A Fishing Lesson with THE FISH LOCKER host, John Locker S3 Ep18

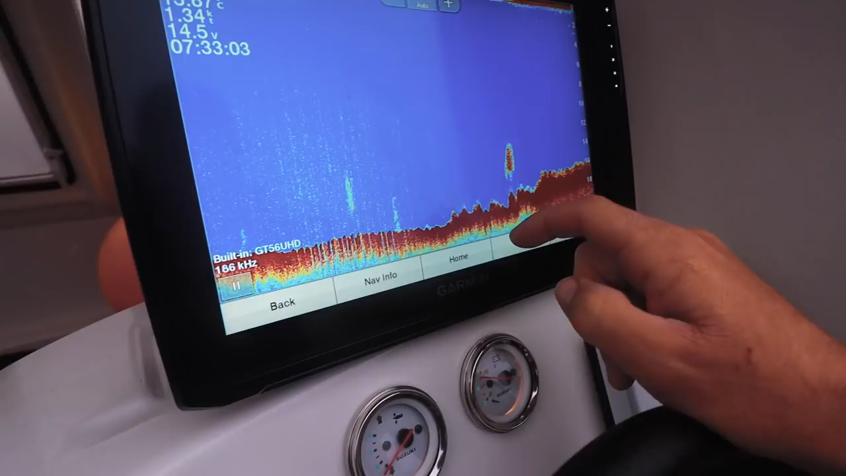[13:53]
You can see that because they've come up from a flat and it's started getting rocky. So all of those bulbous things are these bumps here.
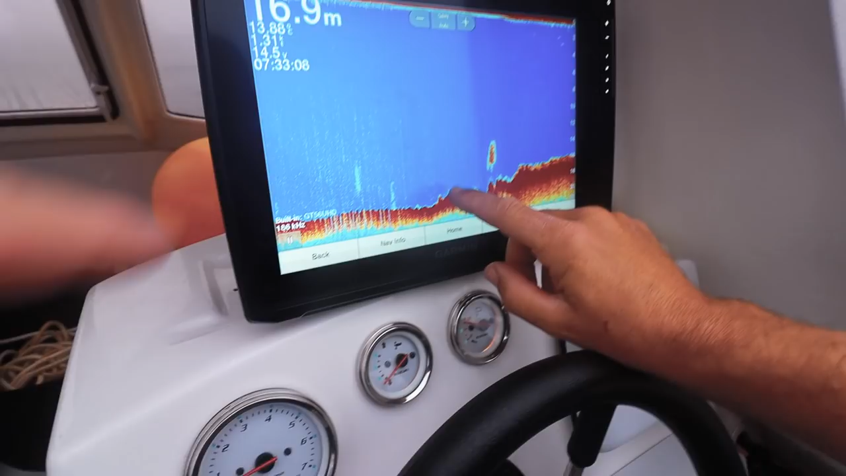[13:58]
On screen: depth 16.9 m
Yeah. That's the rocks on the bottom. That's the reef. Okay. See where it's broken? Yeah. That's solid. Is rock. Okay. Where it's a little bit broken, that'll be seaweed. Any patches that you see in the water like this? Yeah. The shoals of fish. Amazing.
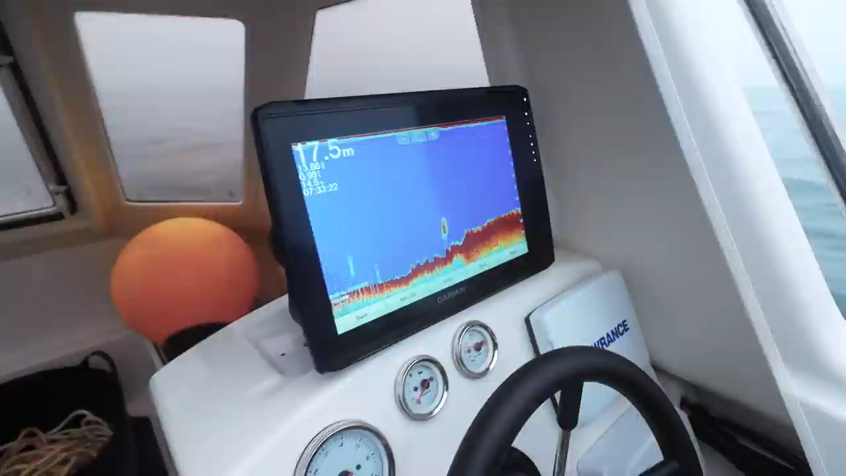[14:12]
On screen: depth 17.5 m
You don't really want to give the game away in terms of where we are, so that's the only glimpse you guys get.